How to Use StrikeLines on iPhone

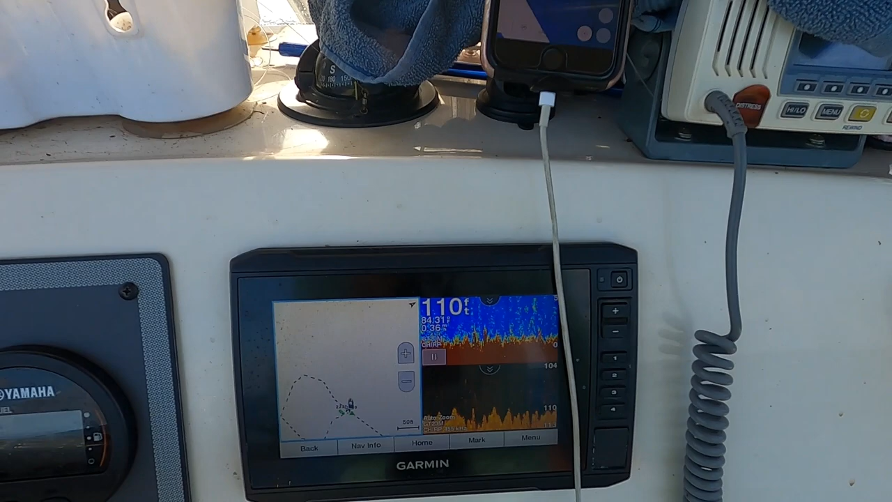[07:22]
And then you come down here and you can see that's the area I marked. We're in about 111 feet of water. And the bottom is lit up, you know.
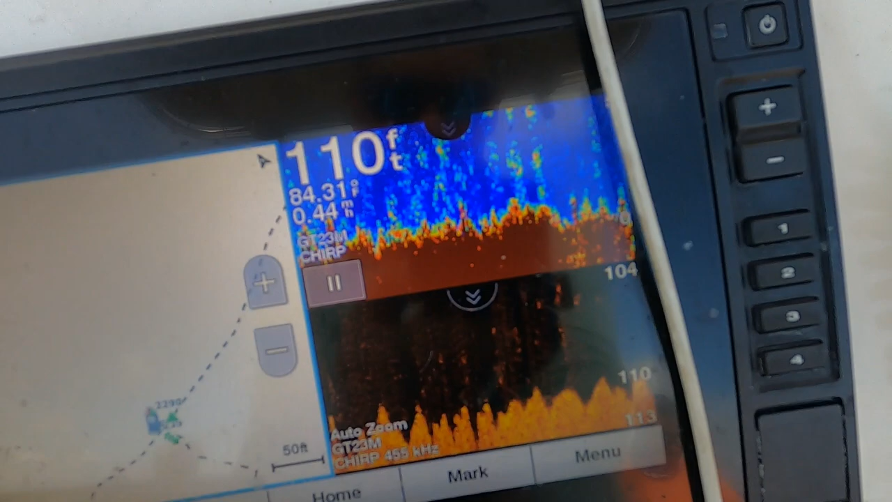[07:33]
On screen: depth 110 ft, water 84.31°F, speed 0.44 mph
That's what you're looking for, is that color. You see that thick red right there? That means you're on hard, rocky bottom. And there's a lot of plant life, there's a lot of fish.
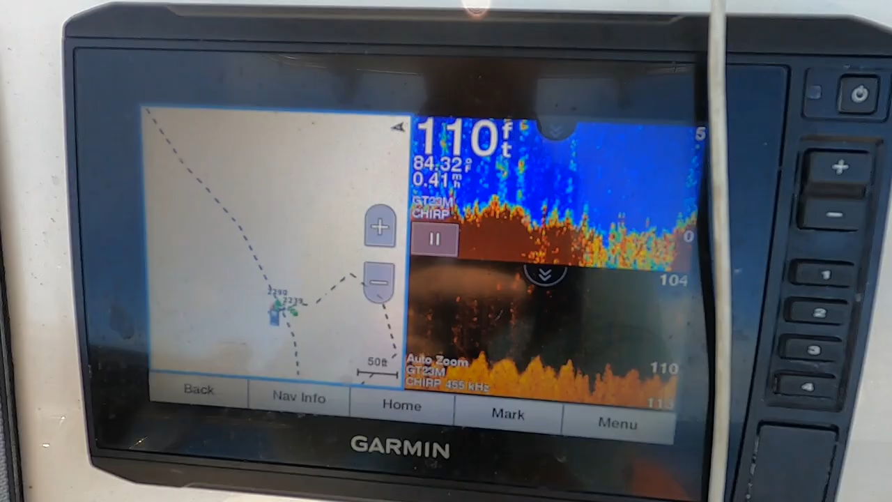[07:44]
On screen: depth 110 ft, water 84.32°F
So that's what you're looking for when you come out here.